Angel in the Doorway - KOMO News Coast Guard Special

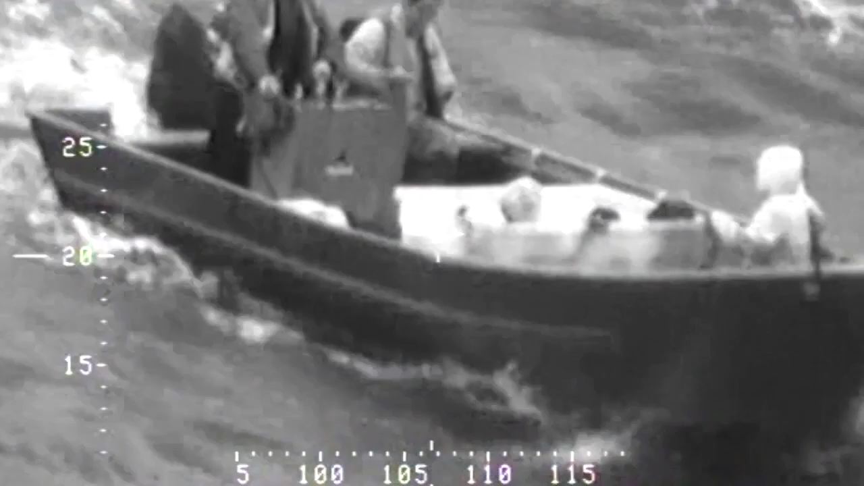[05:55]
using line of sight, as well as radars and cameras built into their helicopters.
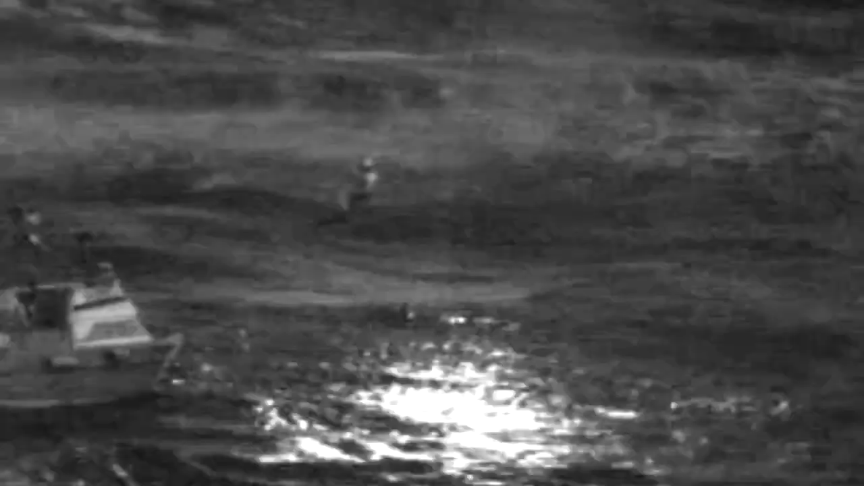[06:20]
That might mean dropping a rescue swimmer into frigid water
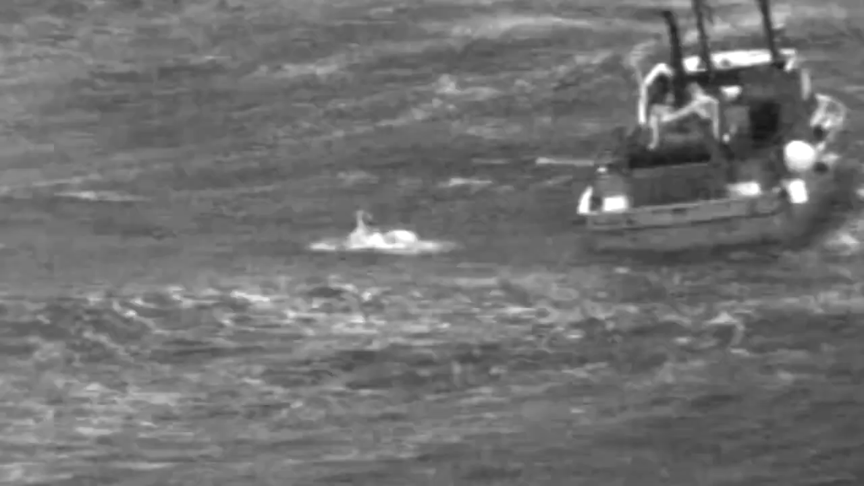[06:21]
to fight through sea swells and pull someone from the ocean's grip.